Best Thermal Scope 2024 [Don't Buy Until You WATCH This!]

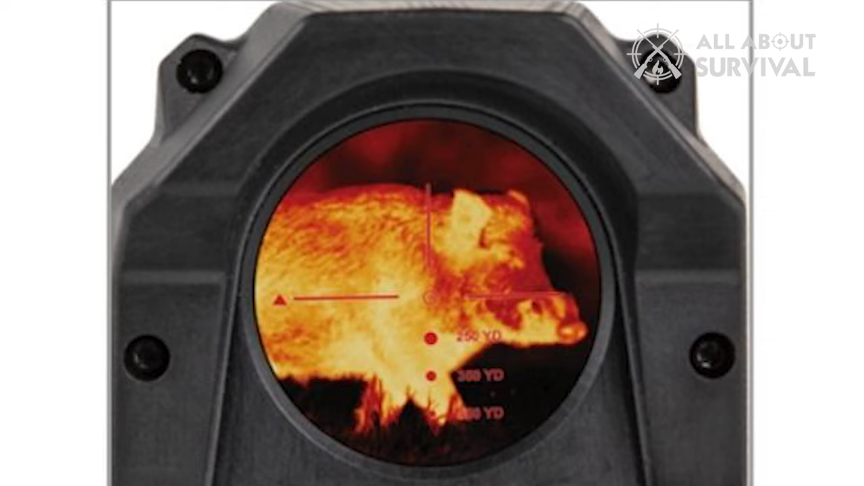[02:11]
The Bluetooth and Wi-Fi connectivity give even more options to
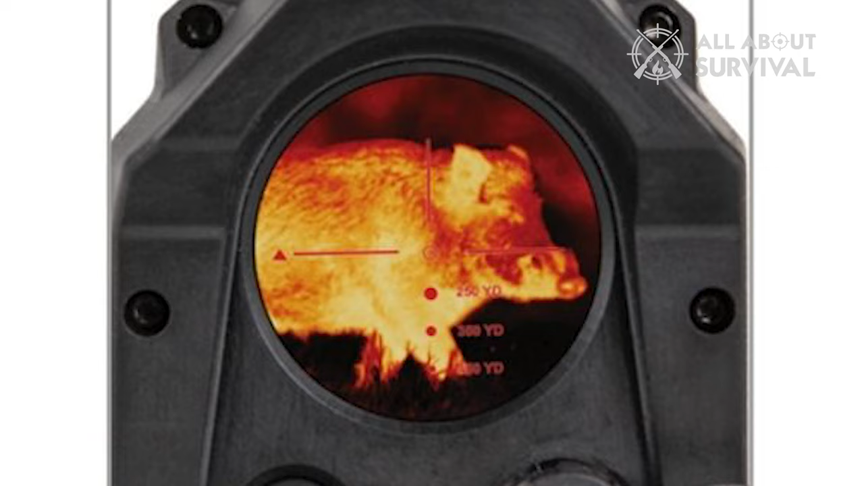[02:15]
customize your reticles and pair the scope with data from the Sig Sauer Kilo rangefinder.
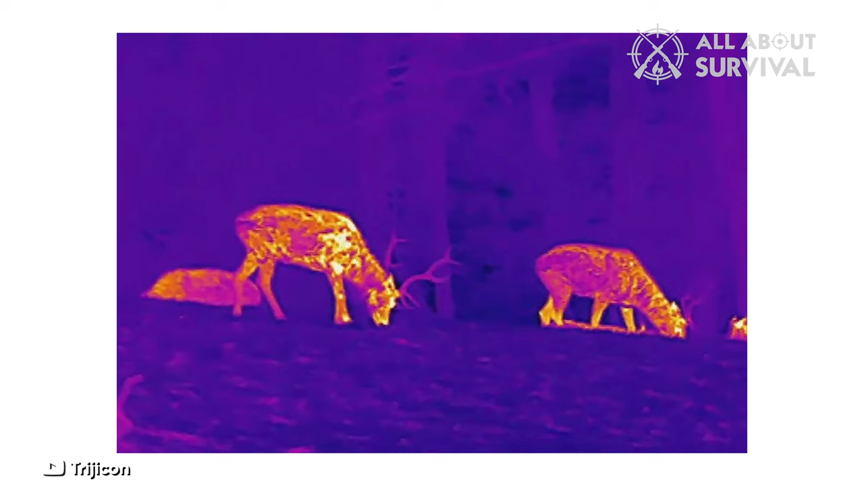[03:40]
The 6 Max Pol White Hot Black Hot settings further enhance the contrast, improving your ability to distinguish your targets.
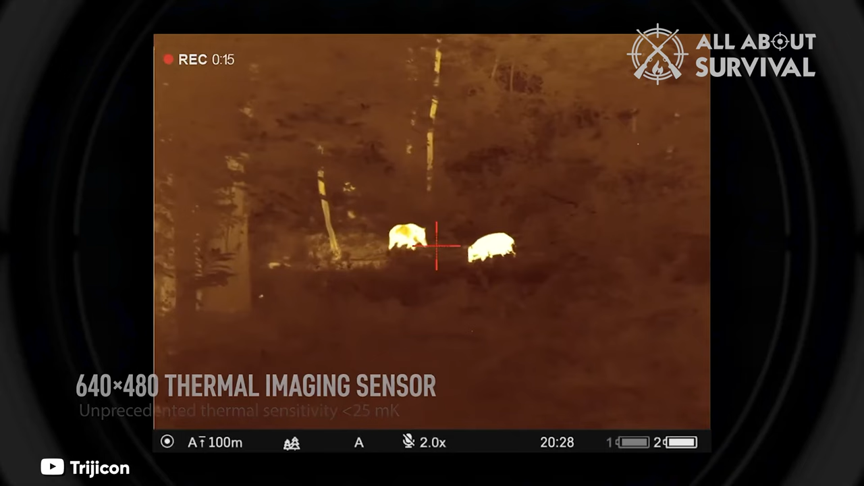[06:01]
Featuring a 640x480 micro ball-o-meter resolution and an AMOLED display with 1024x768 resolution, this scope can detect heat signatures up to 2,000 yards away.
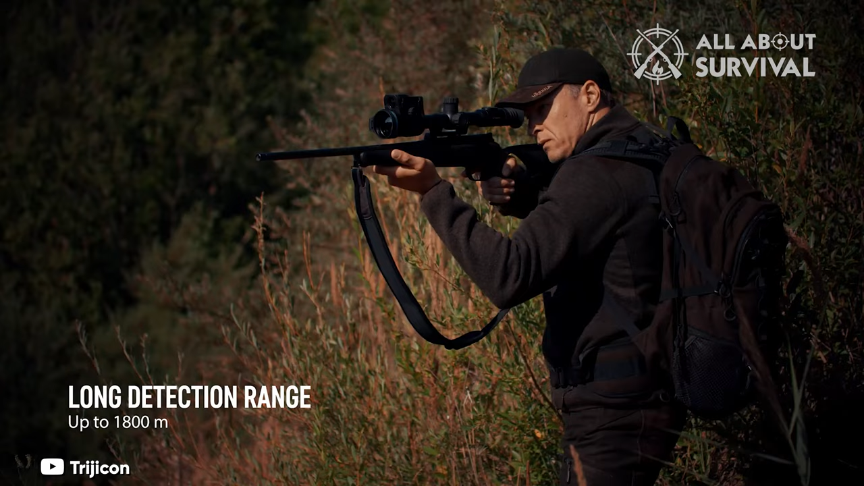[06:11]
It includes a powerful laser rangefinder with a range of up to 875 yards, Wi-Fi connectivity to upload data to the Stream Vision 2 app,
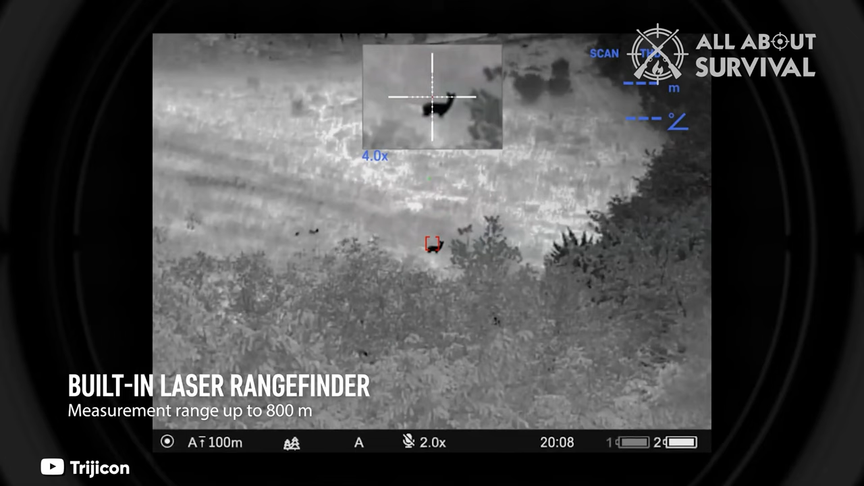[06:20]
10 reticle shapes in 9 color modes, picture-in-picture mode, and 5 unique shooting profiles.
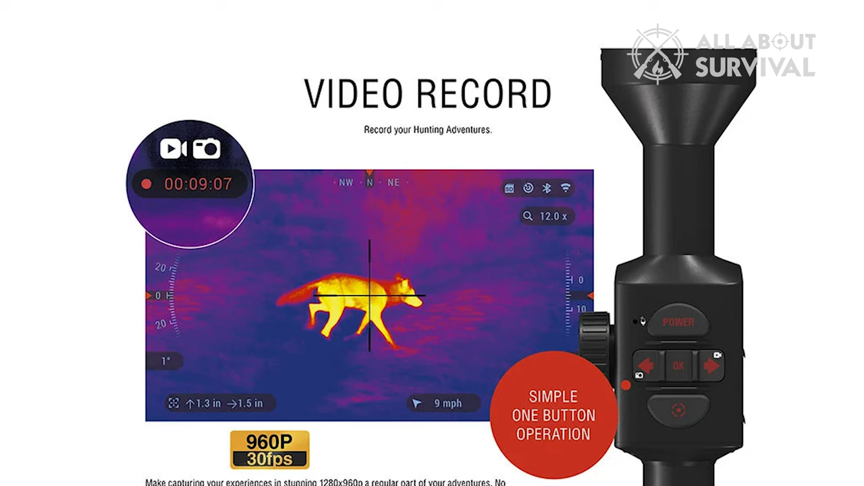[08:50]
The ATN Thor 4 1.25-5x thermal scope has proven to be an excellent investment for night hunting, particularly for coyotes.
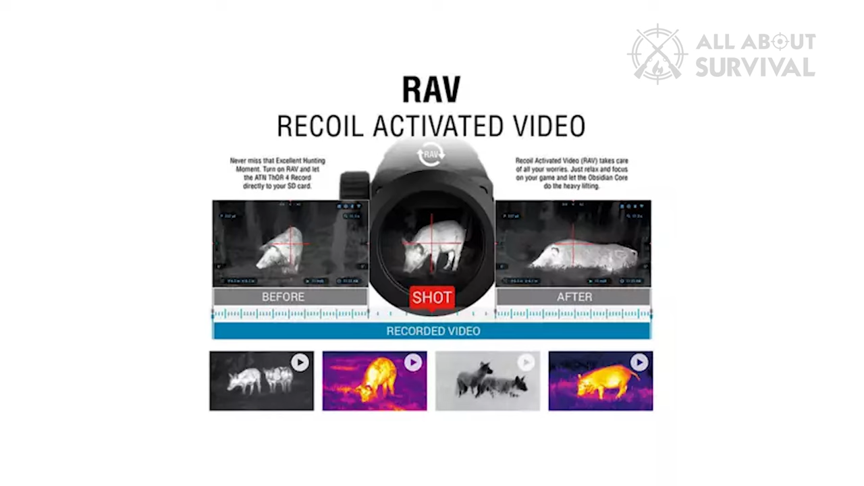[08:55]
Its superior features, such as the one-shot zero, weather resistance,